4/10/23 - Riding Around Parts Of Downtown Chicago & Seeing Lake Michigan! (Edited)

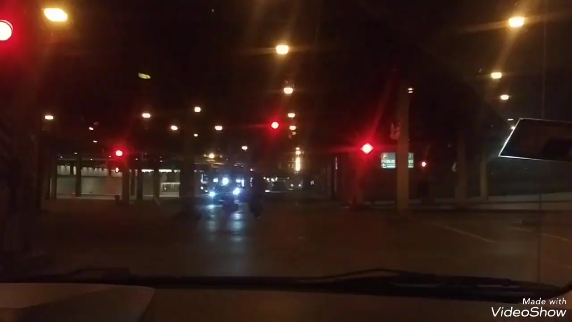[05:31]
Right onto Lower Michigan Avenue, then turn left onto East Lower Wagger Drive. You can't turn right. Yeah, not here. Yeah, it was wanting me to turn right there.